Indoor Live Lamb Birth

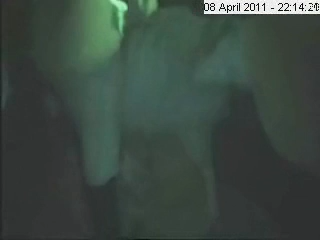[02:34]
Should I risk pulling it on it? It's a big lamb.
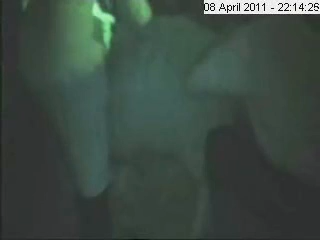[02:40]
It's got big feet. Airbug, big foot. Patagonia. Eh? No, I'm going to... It's way, way back. I don't want to push that head back through the
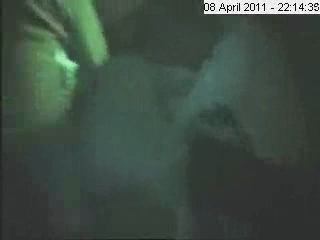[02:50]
turbic. No, no, no. We'll put it there. Can you just show him that torch? It's all his tail. I don't need the torch. You know? Mm. Is there room? I think there probably is. Stood on my foot. Pushes it will come. Well, I think it will come right away.
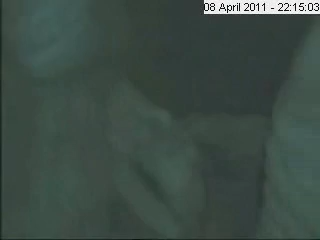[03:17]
Here we are now.
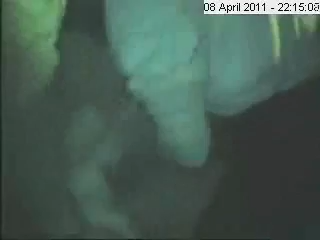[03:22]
There we are, baby. There's a bucket with some hay in it somewhere. That's me, that might be smaller than it.
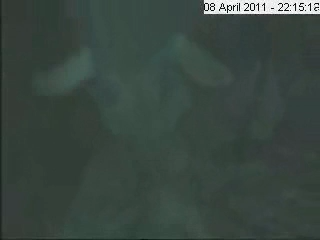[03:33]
It's shitting its head, I think. Yeah, so that's shitting its head.
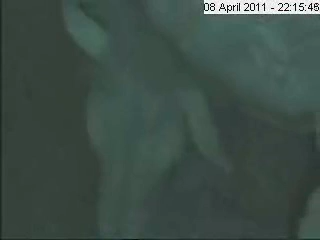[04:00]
Is that... That sheep's making a panting noise, isn't it? They're all panting away.
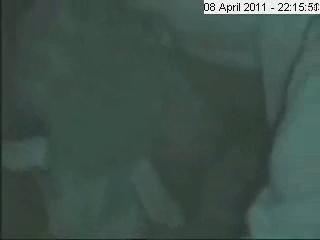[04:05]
Are they? Yeah. Rambi is worse for panting. Yes, she is.
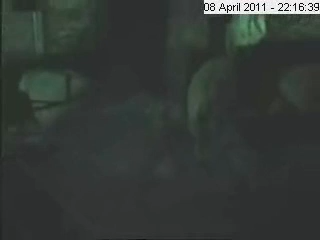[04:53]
That's Rambi, isn't it, there? Face. Facing the other way. Yeah. closing barn doors.
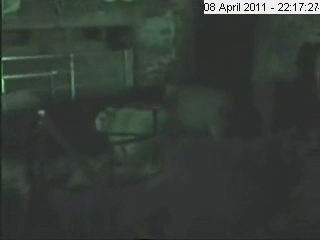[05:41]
Cockhead. He's always last, one of the last ones to land, is Cockhead.
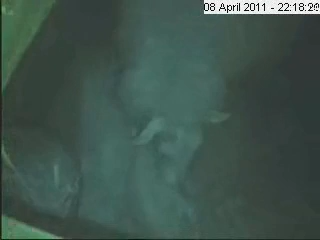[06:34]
Pointy head, we think he's galled.
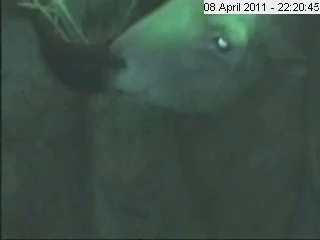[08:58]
Lambert keeps pulling back and keep losing the leg.
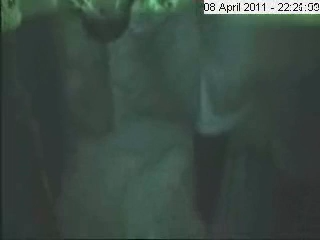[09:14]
That's it.
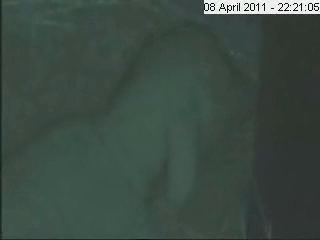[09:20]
Come on, push a bit more. It's pushing. She's pushing very well. She's doing very, very well. Keep pushing.
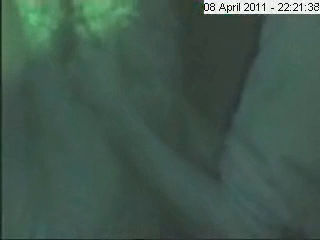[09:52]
You just need one more push. Yeah, I had one there.
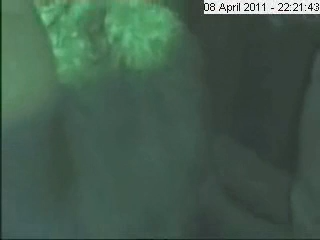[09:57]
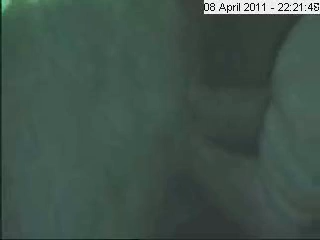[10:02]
we're all as good as out now.
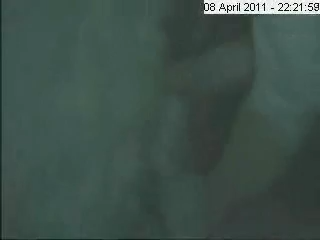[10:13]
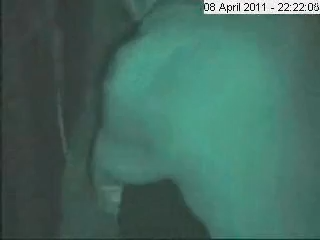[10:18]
The other one hasn't moved very much.
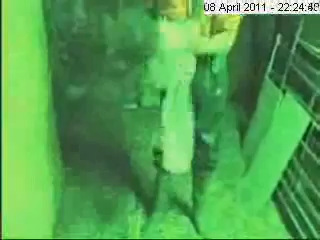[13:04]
They've been in there for 6 months or longer. Is it the front left leg a bit?
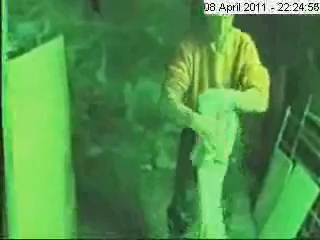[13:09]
That was the one that was back. It's alright. It's boss-eyed. Bandy legs.
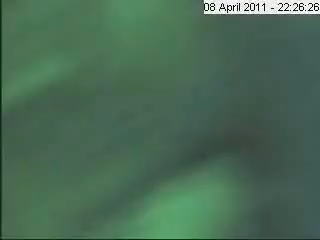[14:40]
Excellent. Right. She's pushing your hand out.
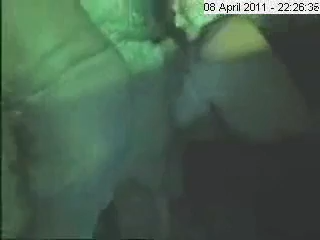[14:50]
She's pushing your hand out. No, I can't feel one. Brilliant. I'm quite confident there won't be another one.
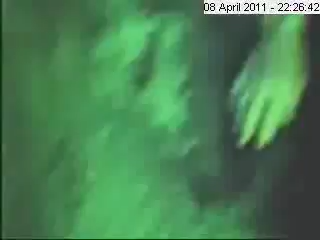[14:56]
Excellent. Now for the third time I'll go to the well.
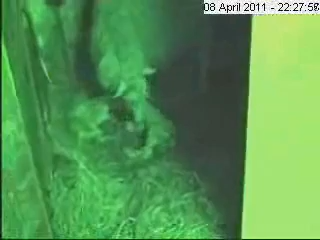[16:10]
You've been rubber ringing. Yes, I think it was just two families waiting.
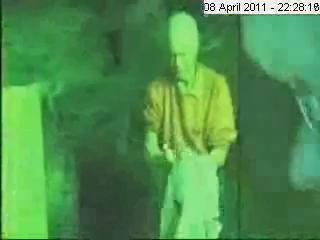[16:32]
Well, I'm anticipating that still being dry. She's not making lots of progress, is she? I can't even see if she's dry or wet. You've got to go in. Yeah.
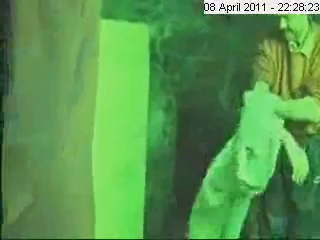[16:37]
So, are we done here then? I just wondering whether to give it a bit more bedding or not.
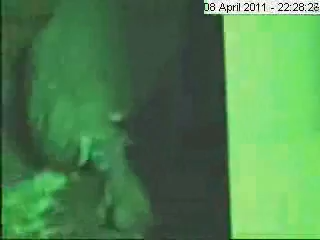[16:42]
Well, it's a bit khaki around its back end. A big puddle of stuff. But it'll probably eat that and do it good. Or it might choke it. No, I'm joking, I'm cleansing. That's not cleansing. Well, there'll probably be very big lambs with those when they get dry. Yeah. Mm.
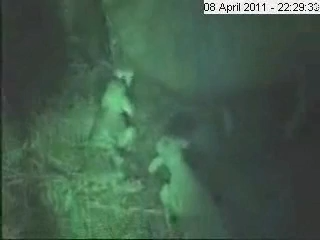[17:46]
There's a sheet down on the side of that wall. Well, you need the torch, won't you?
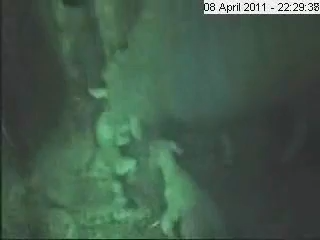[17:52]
Right, we'll shut them up.